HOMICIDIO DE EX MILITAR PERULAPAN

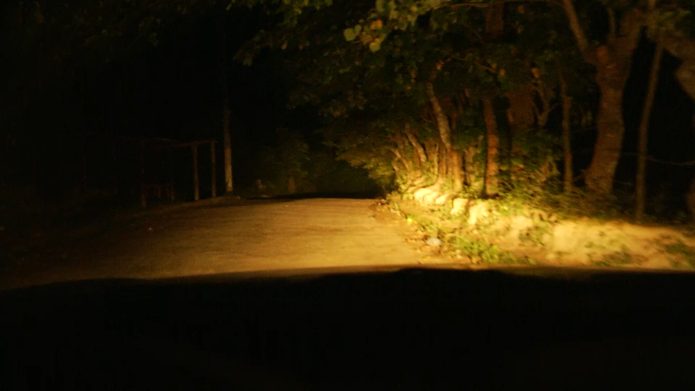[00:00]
Esta calle polvosa nos llevó al cacerío Tazajera del cantón Huiciltepeque, en San Pedro de Perulapán, Cuscatlán.